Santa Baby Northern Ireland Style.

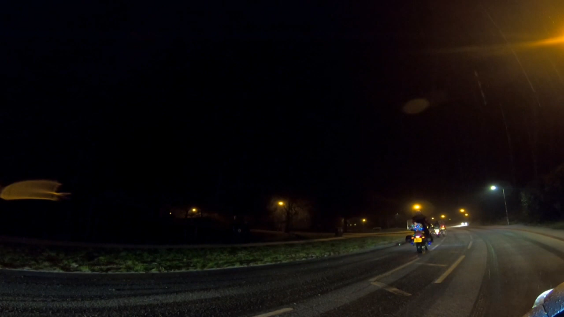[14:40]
So they're basically riding on ice, and that's gonna start to harden already. It's gonna turn to ball. 2 degrees now.